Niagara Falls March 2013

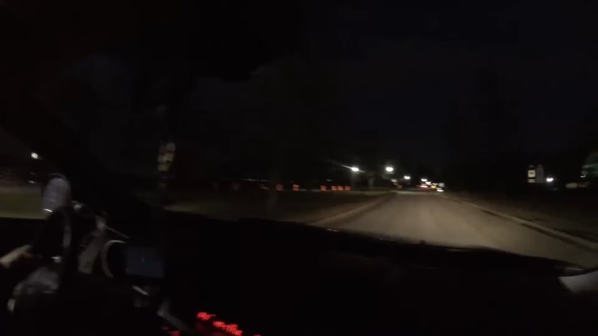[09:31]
Аттракціони всі світяться, знаєш, а Ніагару не світить.
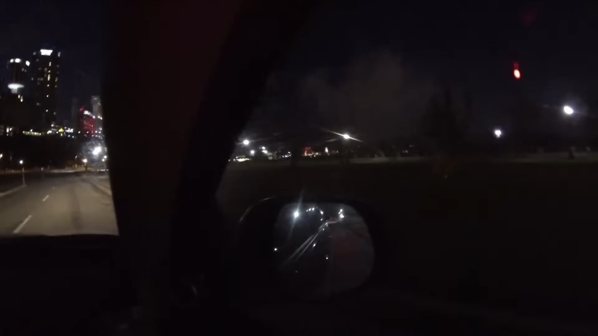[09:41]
Типу сказав, все, забастовка Ніагара, що з кому водоспаду, йдемо всі туди. А казино так дивиться, світиться.
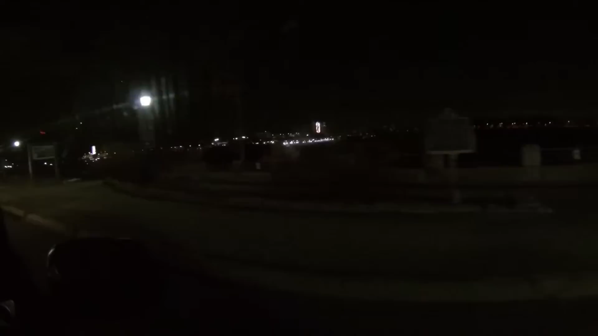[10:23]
Бачите, таке то Ніагара там удачі. Це що? Вони там трохи щось освітлено, а от так само.